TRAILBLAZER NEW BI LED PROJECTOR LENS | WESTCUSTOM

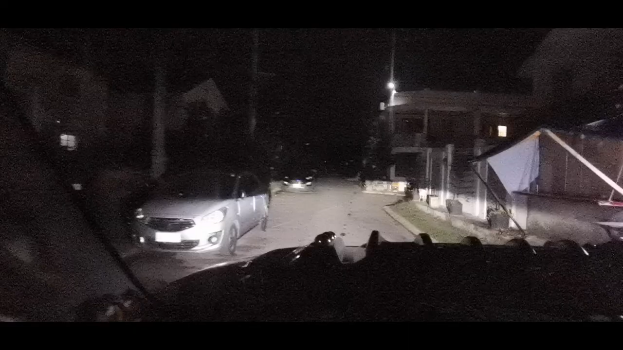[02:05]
bali eto dumagayala para nyo auto level
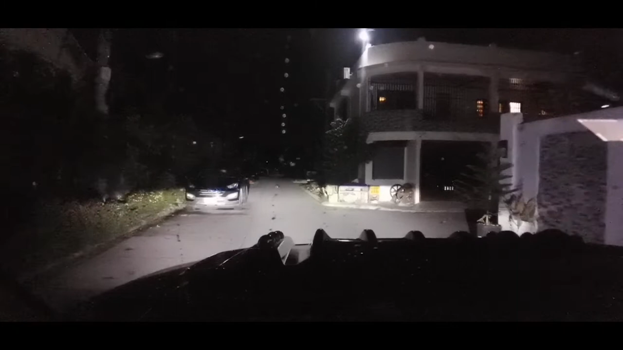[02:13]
itong auto leveling na functions dun sa sa headlight ng trailblazer buho pa rin dito dito pwede nyo adjust po buba pwede adjust pa taas ang function buho
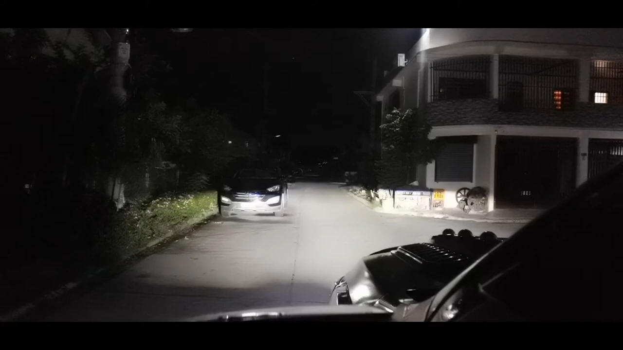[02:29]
pa rin nga dito
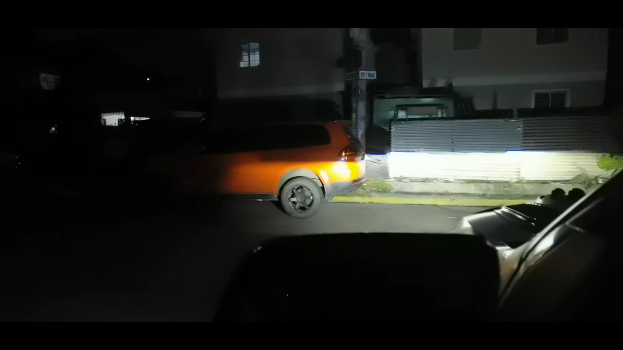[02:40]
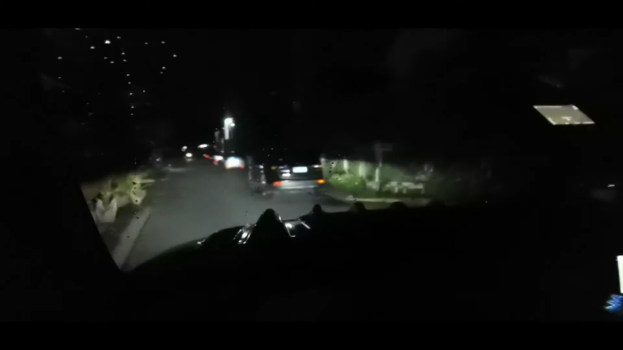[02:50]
yun bali etong projector po natin na pinabit na pilot maganda rin yung cutoff
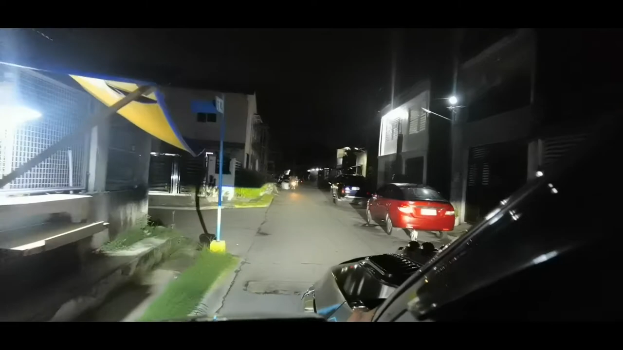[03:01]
nya so kahit malayon po hindi sya basta basta nakasilaw dun sa kasalubong nyo maraming salamat sir ma'am ingat